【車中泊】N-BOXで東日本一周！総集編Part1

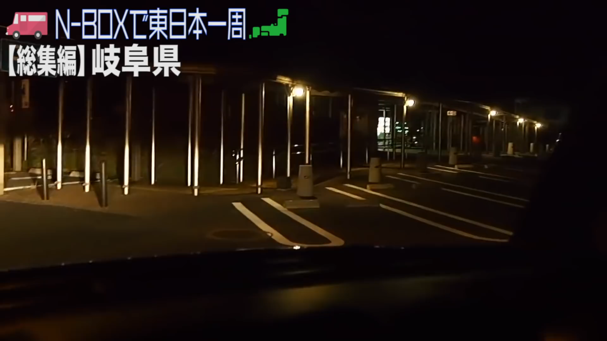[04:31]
バリバリとテントで寝てみて。 すげえ。道の駅に到着しましたので、 はい、 車中泊したいと思います。